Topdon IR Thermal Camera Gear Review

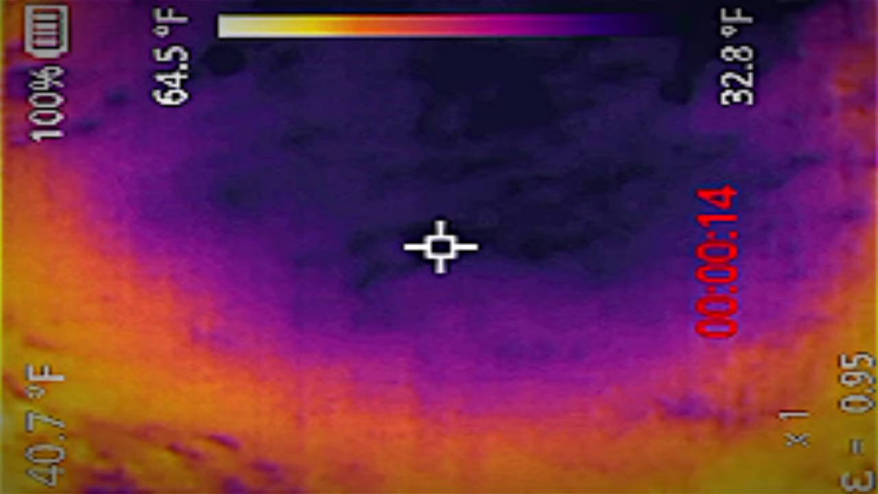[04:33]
On screen: spot 40.7°F, scale top 64.5°F, scale bottom 32.8°F
I was able to see you know I think a deer and a bunch of bats that were flying over my house. So even something small like a bat it can pick up on. You can scan the woods around you. We can very easily pick up to see where there are animals or creepy human beings hiding in your woods.
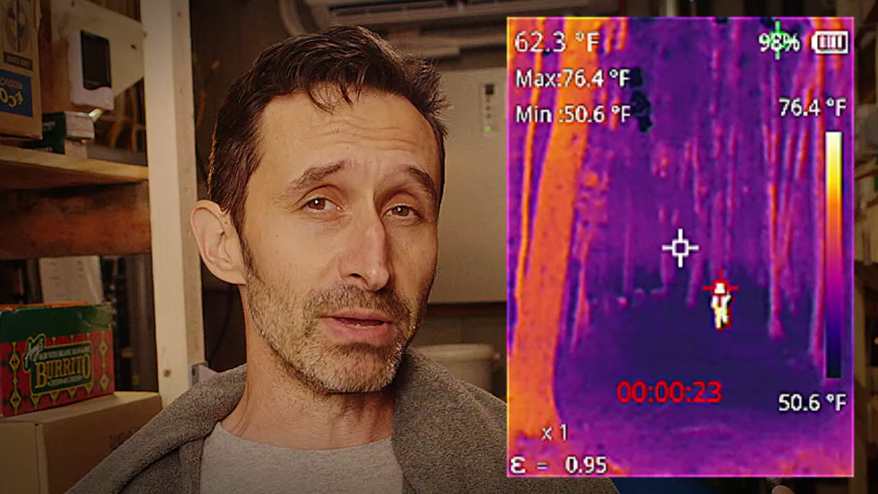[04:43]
On screen: spot 62.3°F, max 76.4°F, min 50.6°F, scale top 76.4°F, scale bottom 50.6°F
And it's better than doing it with a flashlight because if you do with a flashlight you are going to really announce that you're looking through the woods. Now that said this thing actually has the flashlight on and I'll talk about that feature later.
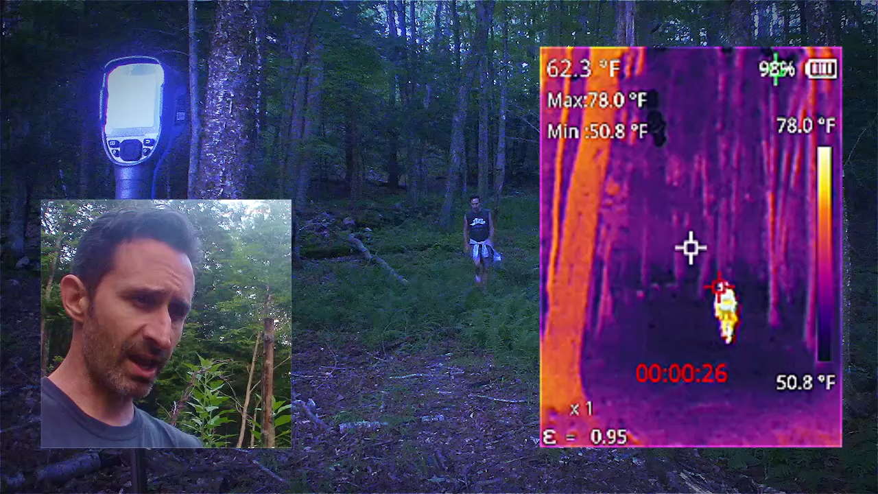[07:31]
On screen: spot 62.3°F, max 78.0°F, min 50.8°F, scale top 78.0°F, scale bottom 50.8°F
moving towards the camera so this is really the strength of thermal imaging is that even if you're colored the same even if you you know put sticks and things all over you you just emit that kind of glow out of yourself so
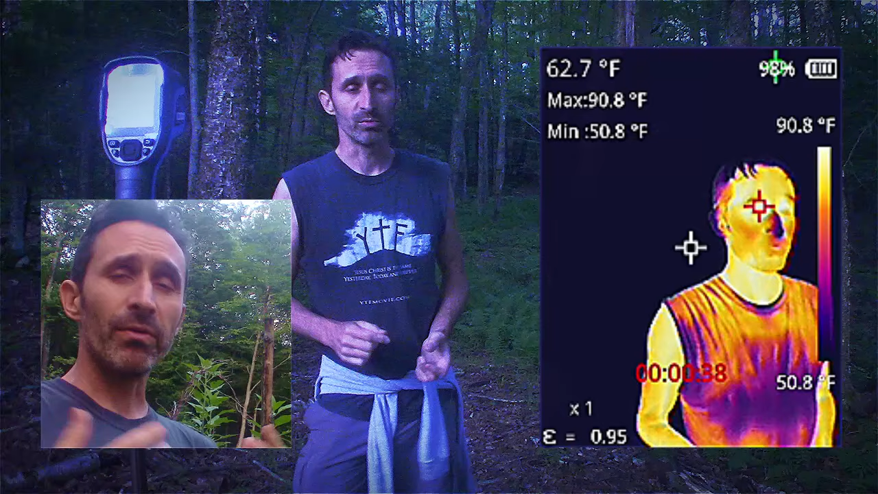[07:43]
On screen: spot 62.7°F, max 90.8°F, min 50.8°F, scale top 90.8°F, scale bottom 50.8°F
you know that is why you need some other approach to trying to you know mask yourself.
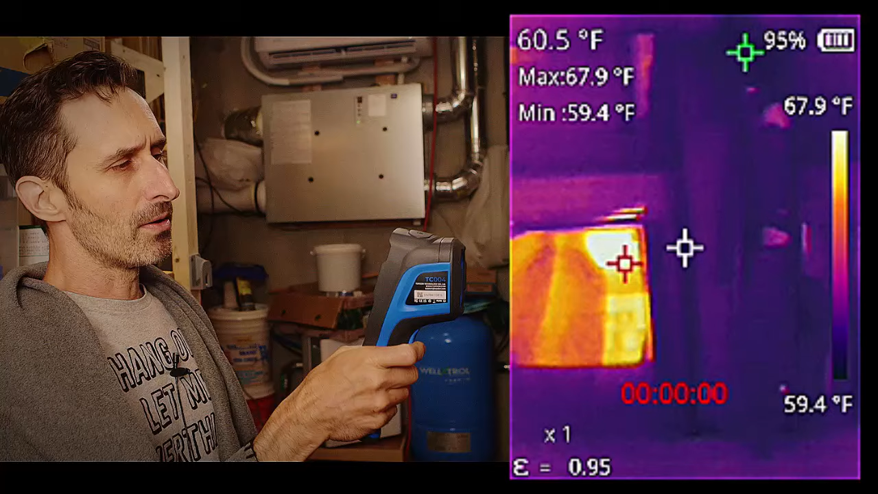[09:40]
On screen: spot 60.5°F, max 67.9°F, min 59.4°F, scale top 67.9°F, scale bottom 59.4°F
you get a chance to see what what that's all like so I'm rolling a video right now and you can
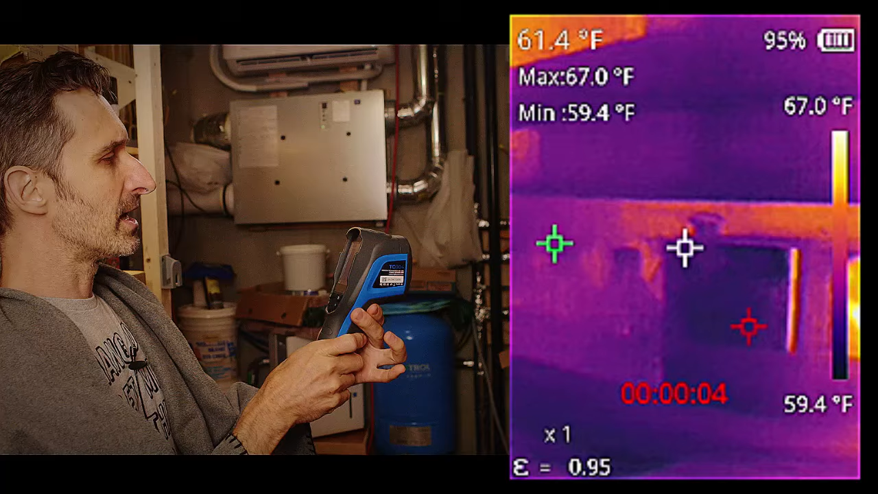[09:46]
On screen: spot 61.4°F, max 67.0°F, min 59.4°F, scale top 67.0°F, scale bottom 59.4°F
get kind of get a sense of what it's like to look through one of these I'm gonna just walk to the back over here
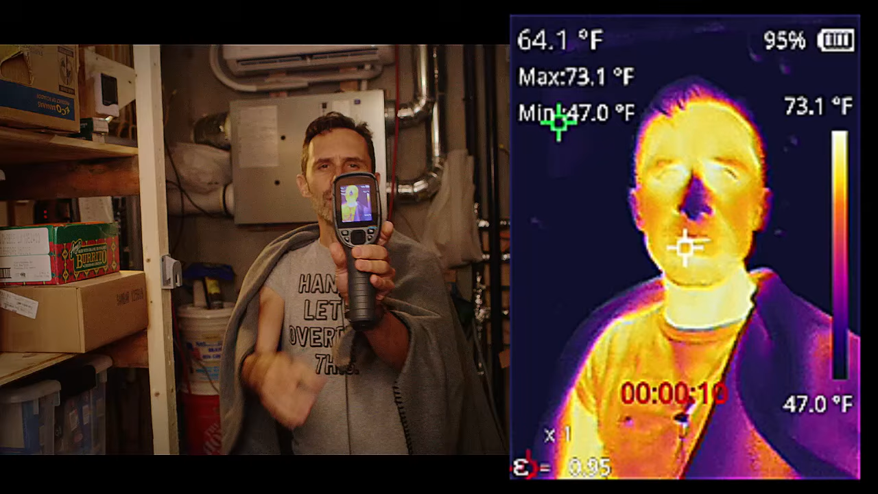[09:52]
On screen: spot 64.1°F, max 73.1°F, min 47.0°F, scale top 73.1°F, scale bottom 47.0°F
you can see just generally with me things that are brighter or hotter things that are darker or cooler there's
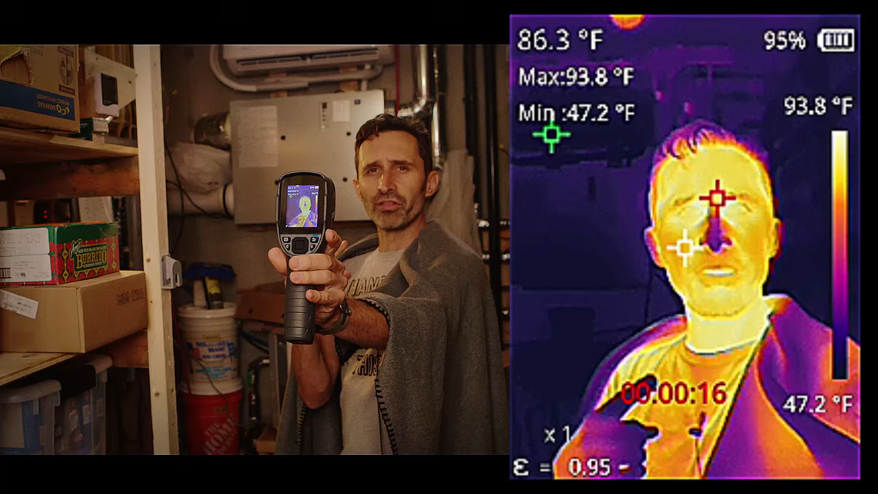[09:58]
On screen: spot 86.3°F, max 93.8°F, min 47.2°F, scale top 93.8°F, scale bottom 47.2°F
a little temperature gauge on the side and that says at the top what the hottest thing in the image is and
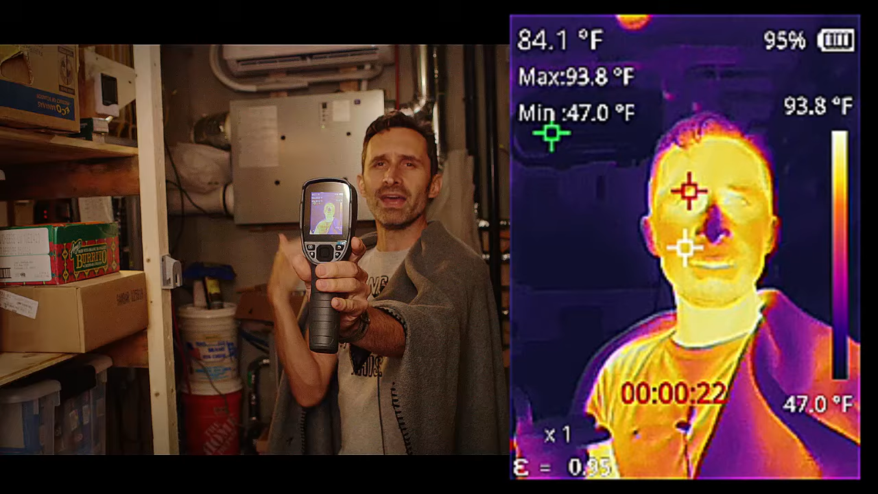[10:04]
On screen: spot 84.1°F, max 93.8°F, min 47.0°F, scale top 93.8°F, scale bottom 47.0°F
then at the bottom what the coolest thing in the image is I'm just going to kind of scan around here this is
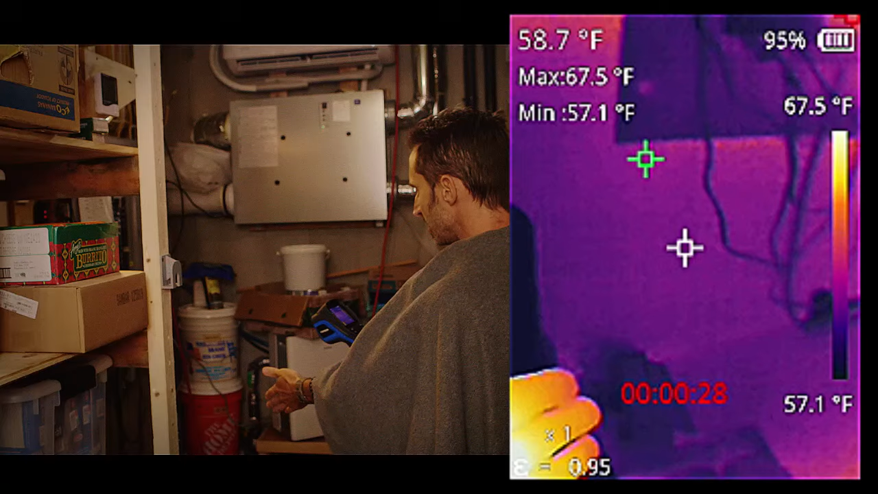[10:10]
On screen: spot 58.7°F, max 67.5°F, min 57.1°F, scale top 67.5°F, scale bottom 57.1°F
where my chest freezer used to be and it's finally being allowed to cool down because I removed my chest freezer that turns out to have been what the issue was I've had a chest freezer that
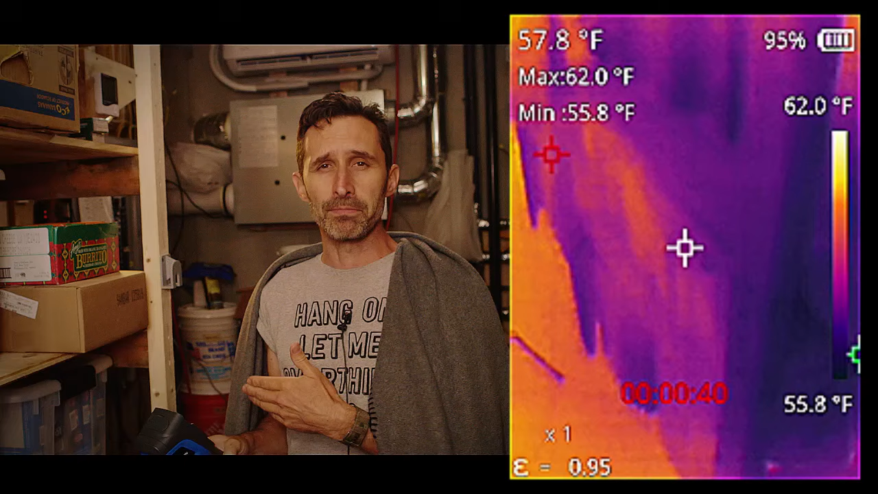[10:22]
On screen: spot 57.8°F, max 62.0°F, min 55.8°F, scale top 62.0°F, scale bottom 55.8°F
I put in here I figured well pantry is a good place for it because it's kind of cool it wouldn't I won't have to work too hard it had some vents